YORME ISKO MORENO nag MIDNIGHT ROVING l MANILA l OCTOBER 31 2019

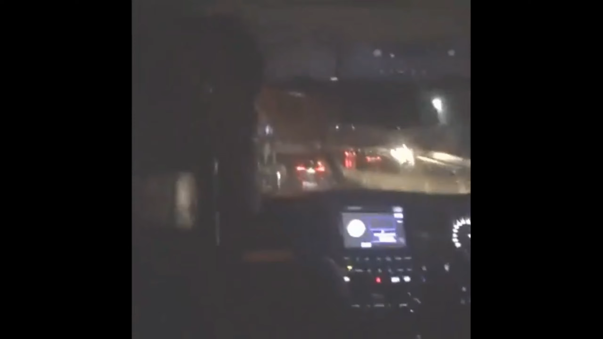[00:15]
Tingnan natin kung may tampak ng basura. Laging tinatampak kami.
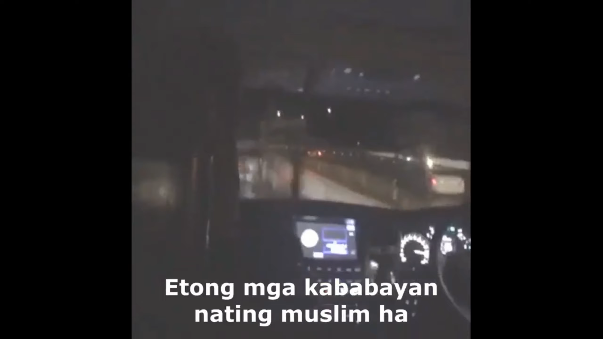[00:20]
Itong mga kababayan nating muslim ha. O mananawagan ako sa inyo sa mga kababayan nating muslim. Ito sa kaya po. Alam mo nga, tulit sa kantong ng basura. Dito na kalagayan nyo, Sonny.
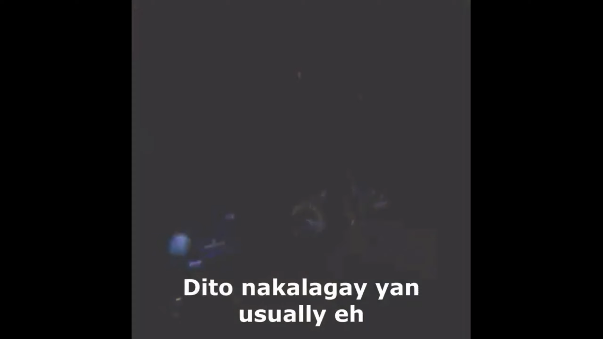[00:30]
Ayan, o yan na naman. O yan na naman. O kita nyo, o kita nyo. O yan, may basura.
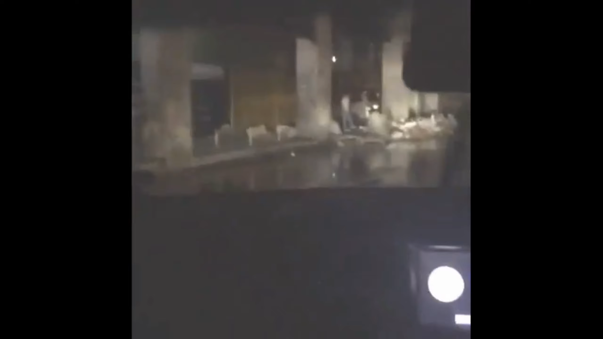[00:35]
Ayan, o. Ayan ang basura. O yan, nagtatapon pa.
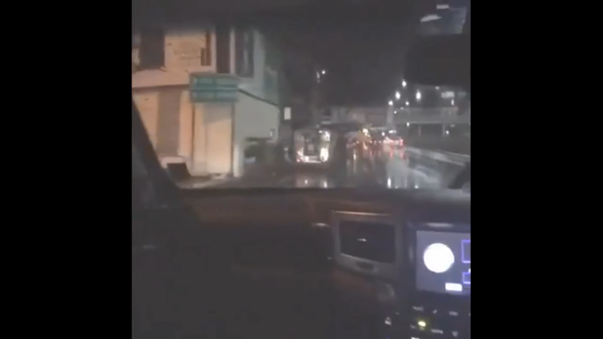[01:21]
Ayan sa kanan. Ito sana ang kat, tingan mo yan. Tingnan natin kung may basura. O, wala, o. O, see? Wala na, walang basura. Ayan, may banketa na, o. Sige, dere-derecho mong gandun sa recto. Ayan, may banketa na, o. Tingnan mo, nadada.
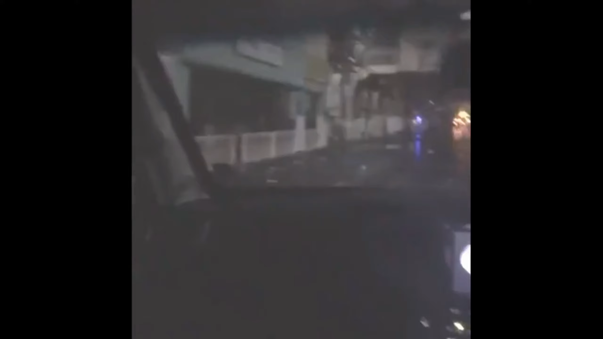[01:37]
O, pucha, Jerry, o. May banketa na. Ayan. Napapasin nyo, mga kababayan. Wala naman kaming binago, eh. O, bulok pa rin mo yung mga building. Pag tinignan ninyo, eh. Pero, ang taong bayan, nakalalakad na sa banketa. Ayan, o.